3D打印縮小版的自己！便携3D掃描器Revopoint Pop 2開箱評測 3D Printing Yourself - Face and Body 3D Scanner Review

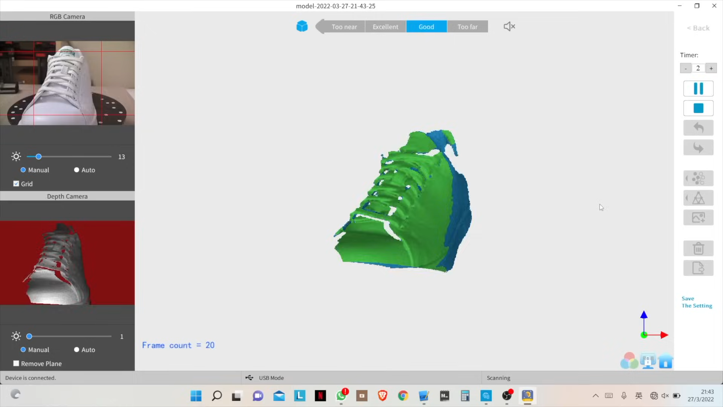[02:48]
它就會自動掃描的啦那等後呢完成絕了一圈之後呢我們就可以把這雙鞋呢90度這樣反
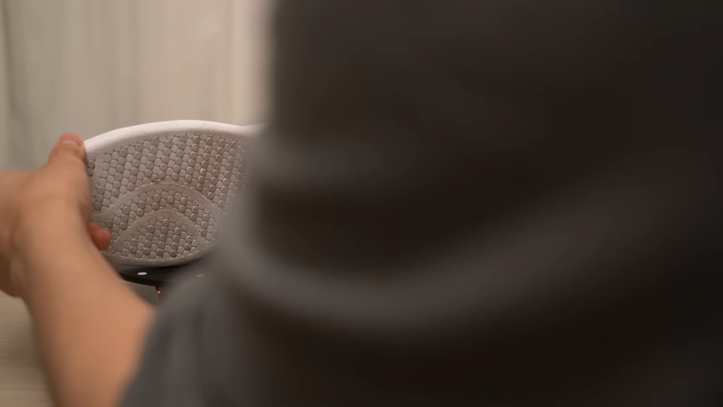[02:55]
轉平方在轉盤上面這個app會
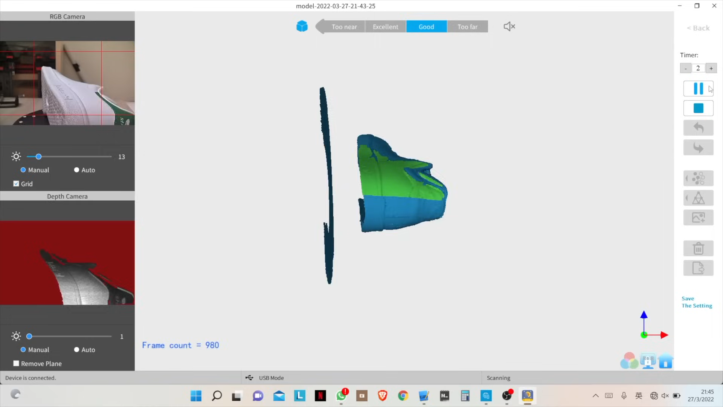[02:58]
自動幫你現在的數據和剛才的數據呢自動對位的那我再反多一次這
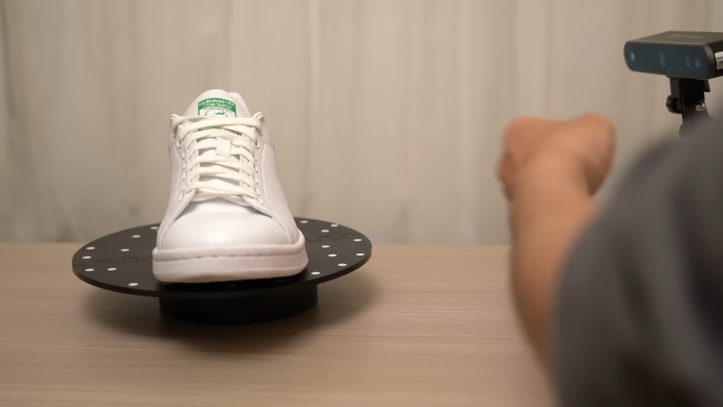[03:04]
雙鞋那我再掃多一次之後呢基本上
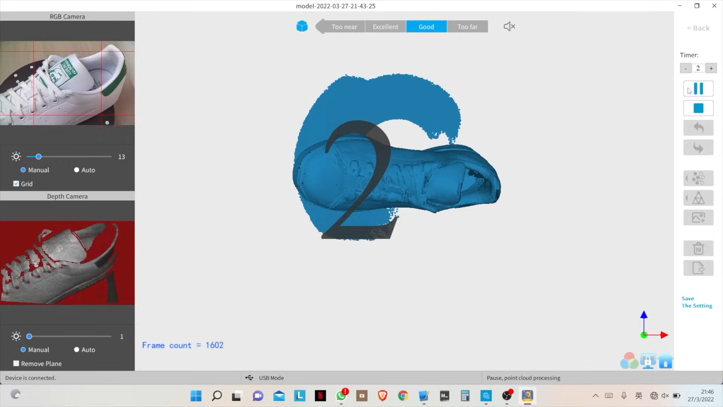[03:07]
已經是拿了所有的數據但是如果有些位置都掃
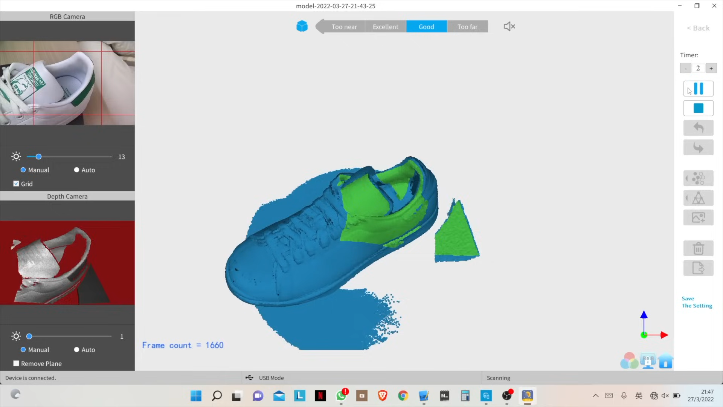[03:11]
不到呢你可以直接拿起掃描器那就將那些位置補回的我見到已經掃描得七七八八那
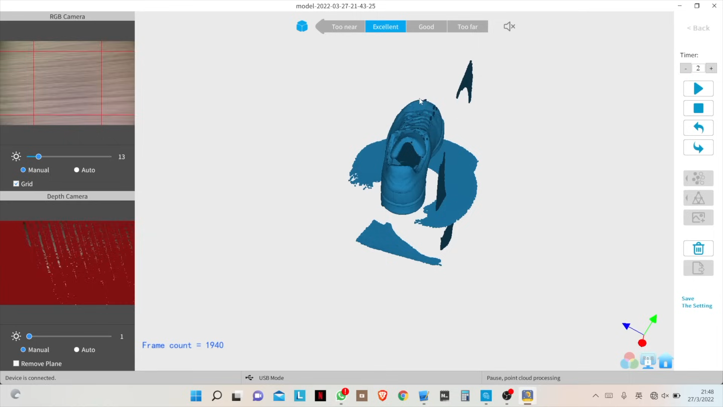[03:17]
我現在就按完成它就會開始自動整合數據剛才我見到有些位置呢就疊得不太漂亮
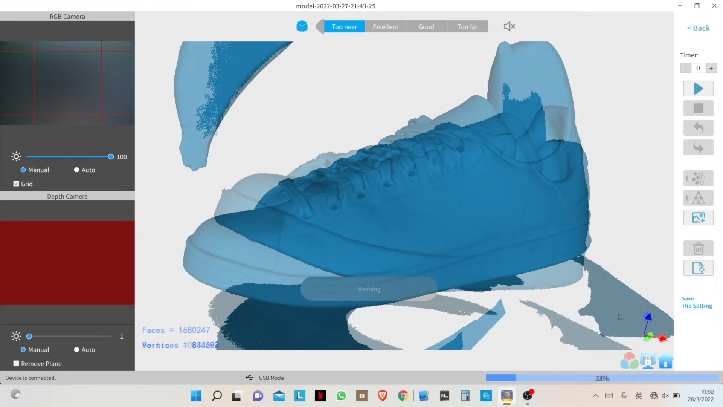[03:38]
呢視乎這件物件的複雜程度一般來說呢是有機會用到差不多
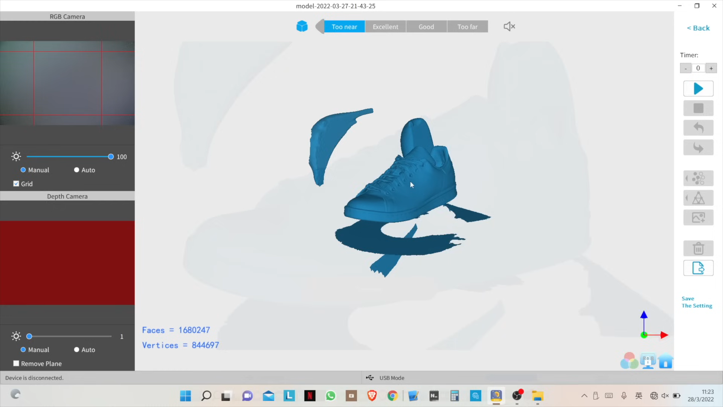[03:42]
十分鐘的來到這一步基本上已經掃描完成整個過程呢大概只用了十幾
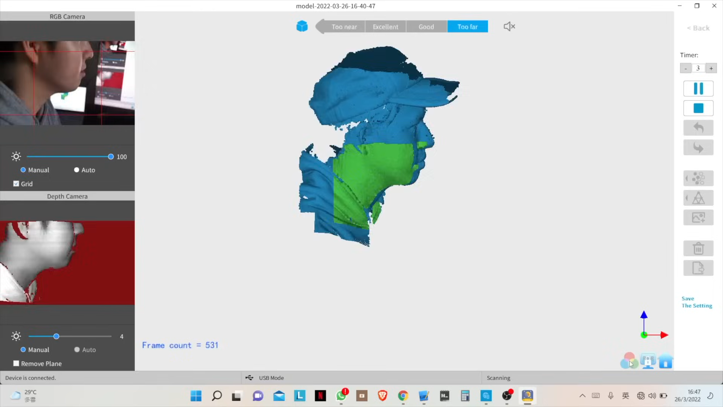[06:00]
掃描人像啦因為掃描的面積大所以呢操作也會比較難的經常都會呢可能會脫了
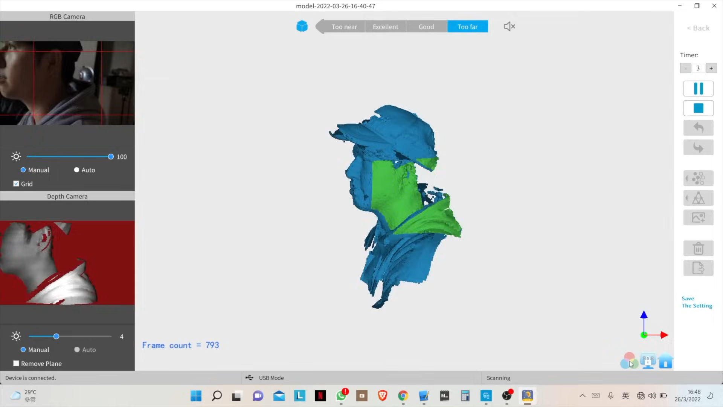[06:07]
位啊那需要有對方位的話呢都真的需要反覆的練習才可以掃描到一個完整
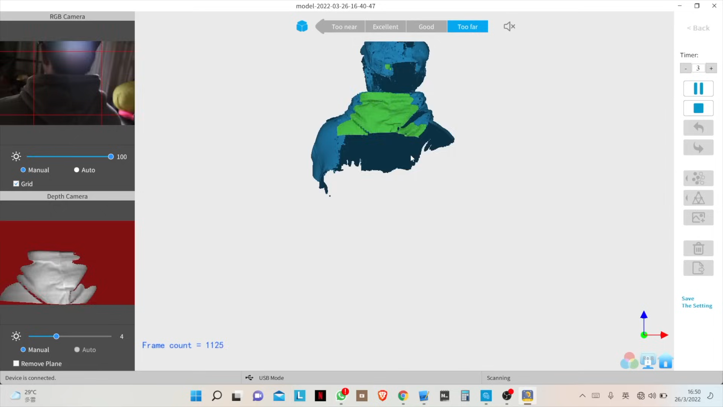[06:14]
和自己滿意的模型我們就用了大約20分鐘的時間才完成掃描
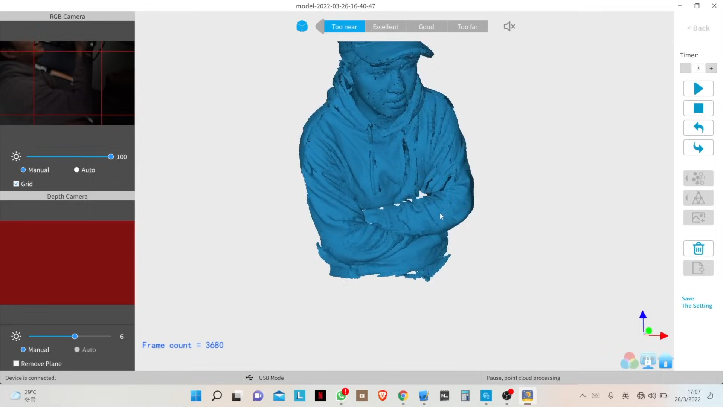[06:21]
但是掃描出來的效果呢相當之不錯喔那
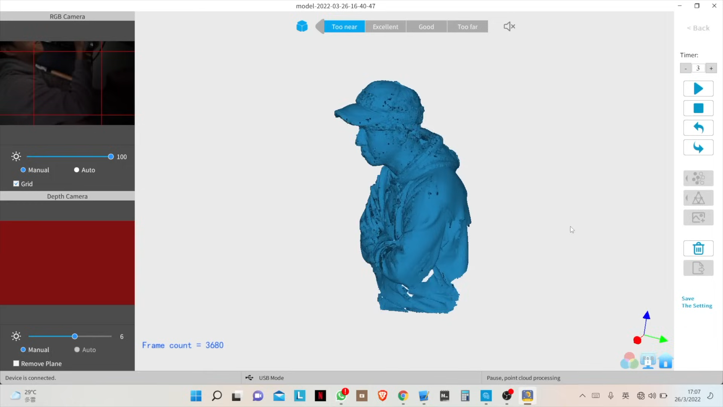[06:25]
我看到有很多的細緻位呢都保留在這裡那我們現在呢去修緝一下先
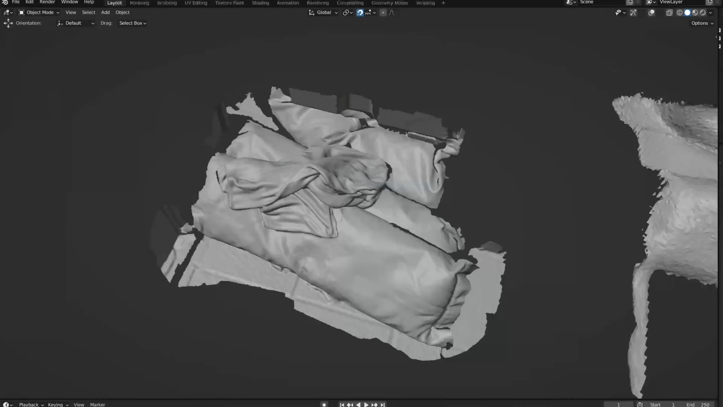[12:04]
得到的了和iPhone不同的地方就是它真是一個專業的3D掃描器那真的可以掃描到
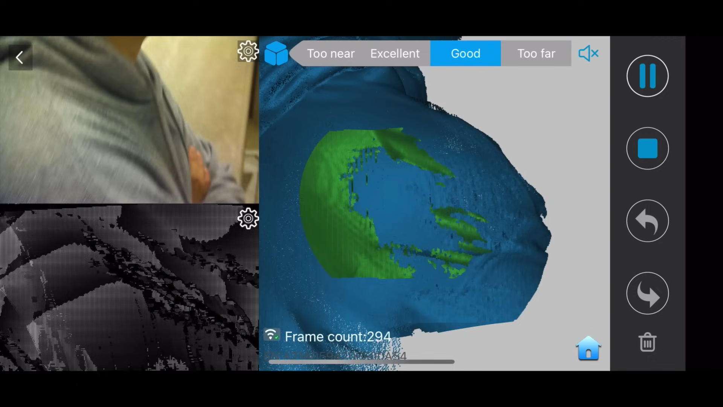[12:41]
目前來說呢應該市場上只有這個產品能夠做得到的操
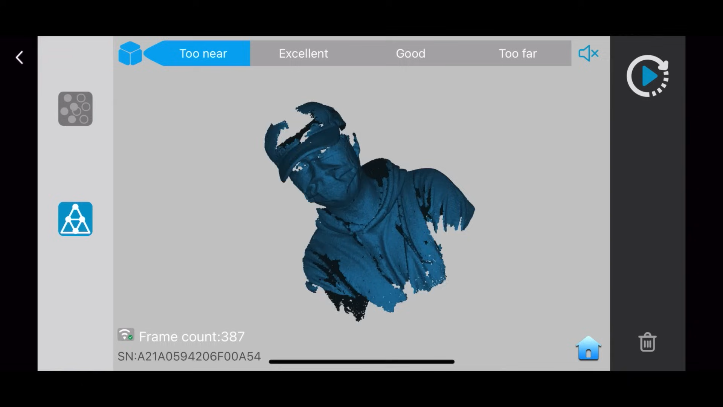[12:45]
作呢跟電腦差不多素描的質素呢也跟電腦差不多的想提提大家呢就是如果你想像我剛才這樣去拿著